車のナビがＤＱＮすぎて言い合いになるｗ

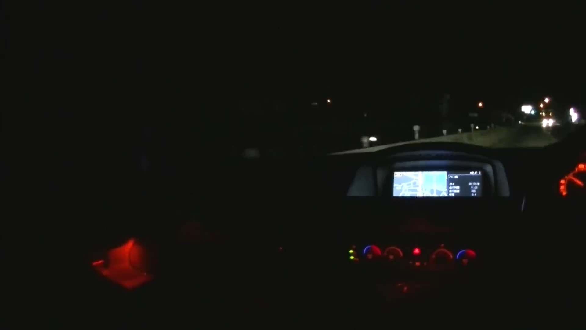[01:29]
ん ナビーナビゲーションメニュー 森池点うーん 違うナビ
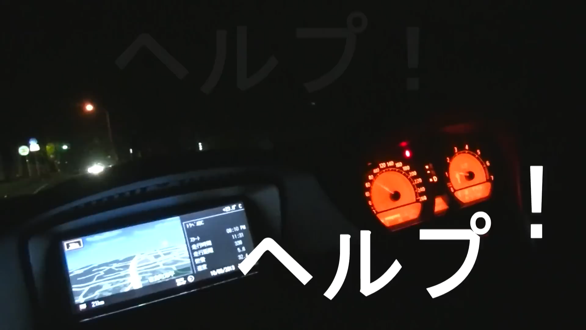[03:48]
ヘルプヘルプ再入力するかオプションと言ってくださいオプション使用可能なコマ
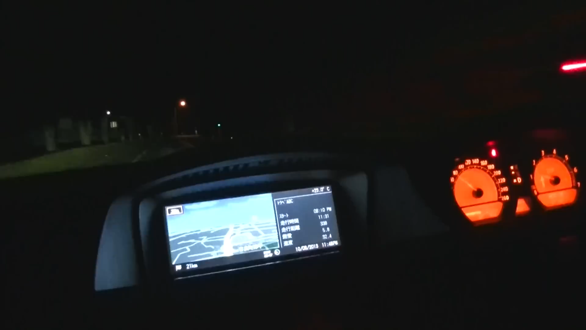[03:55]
ンドはインフォメーションルート案内開始ルート案内中止自宅
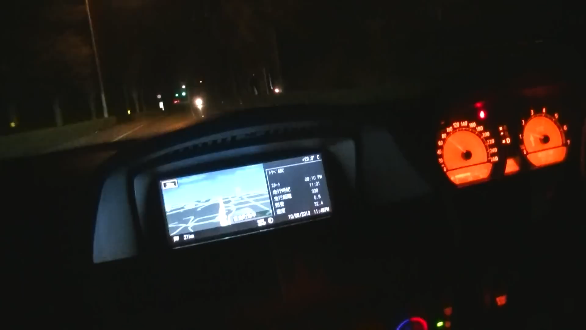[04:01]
音声案内オンまたはオフ地図または
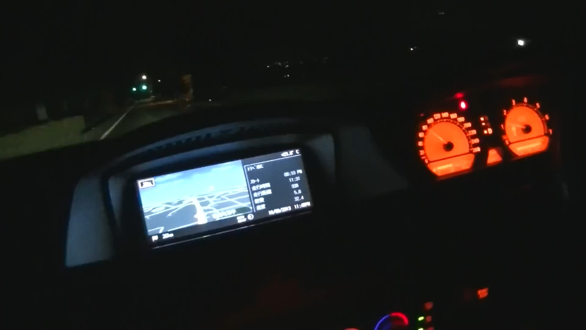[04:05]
縮尺100mなどです縮尺100認識できませんで嘘しいな
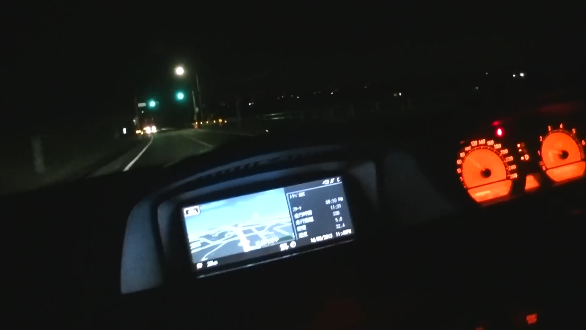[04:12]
自分が縮尺100mって言ったんじゃん違うのナビナビゲーションメニューオプション
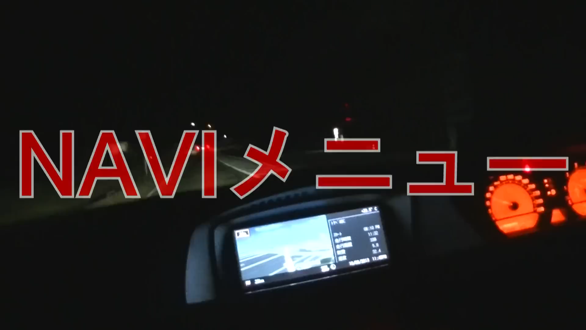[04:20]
え?無視?拒否?
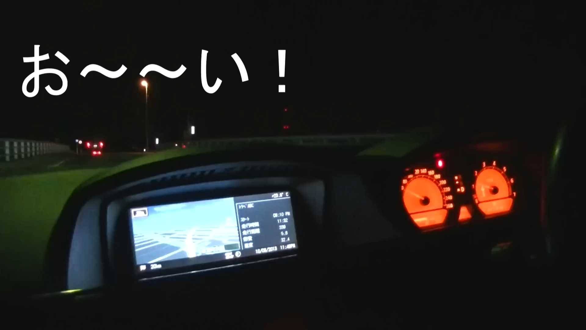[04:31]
多い多いえ?こんにちはメインメニューCじゃないヘルプでヘルプメニューへ行くことができます画面オプションで使用可能なコマンドが紹介されますキャンセルで音声入力を中止できます画面メインメニュー画面録音中
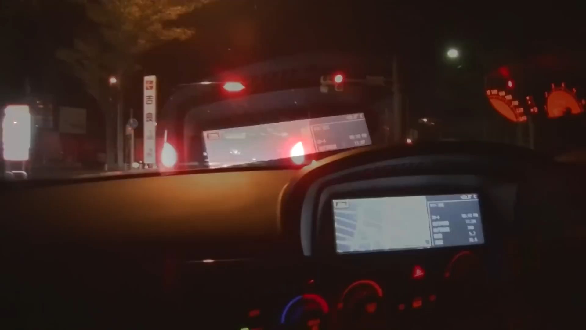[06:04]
ねえ画面メインメニュー画面
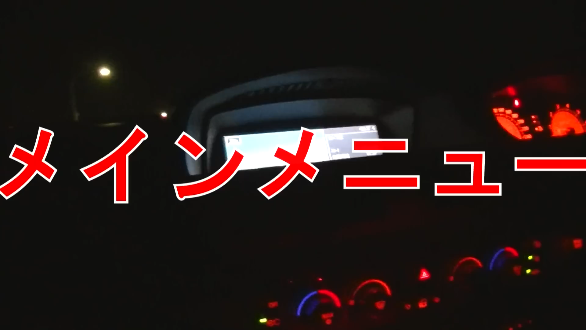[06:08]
放送局は?
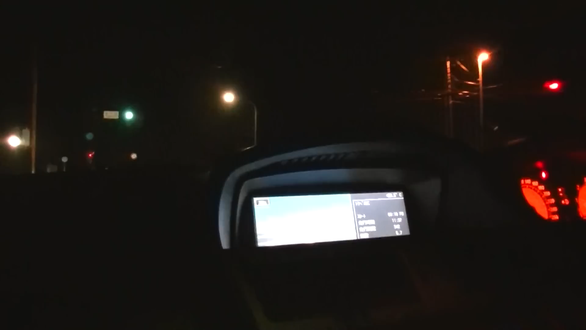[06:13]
違うって画面オプションでヘルプメニューへ行くことができます
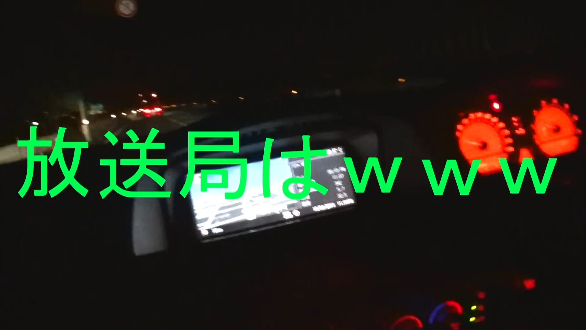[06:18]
オプションで使用可能なコマンドが召喚されます違う言い方がちょっと分かったキャンセルでコンセン入力を中止できます放送局は?
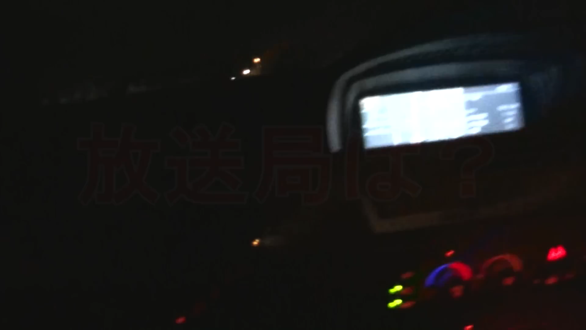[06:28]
ボイスメモメニューボイスメモメニュー
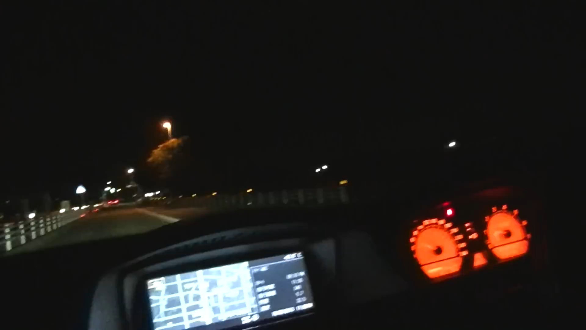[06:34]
ヘルプヘルプヘルプでヘルプメニューへ行くことができますオプションで使用可能なコマンドが紹介されますキャンセルで音声入力を中止できますボイスメモメニュー
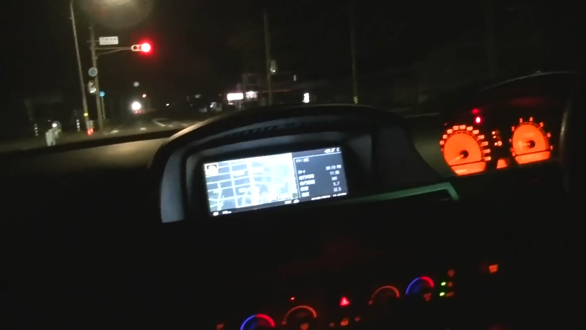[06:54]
オプションテレビメニュー違うオプションテレビメニューオプション使用可能なコマンドはテレビオンテレビオンアップダウンです違うってオプション使用可能なコマンドはテレビオンテレビオフアップダウンですヘルプもう一度お話くださいヘルプ
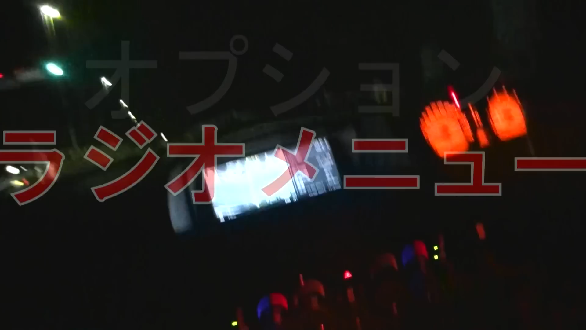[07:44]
オプションもう一度お話しくださいオプションお話しください
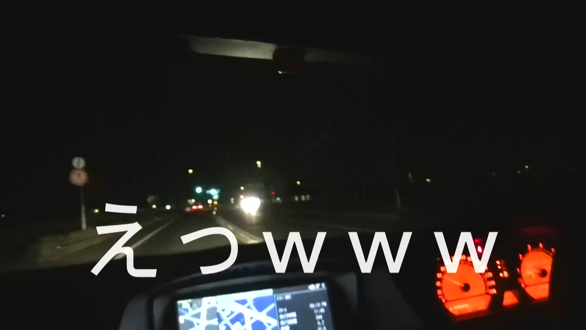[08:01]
次へ進みますか?なに?なに?メインメニューえ?何?いつ前から録音してるしおーいおーい何を録音したこいつ再入力するオプションと言ってもえ?録音オプションデルを直立にリダイヤル変な感じがするギュッと鳴ると違うボイスメモなに?どんどんこうしたの?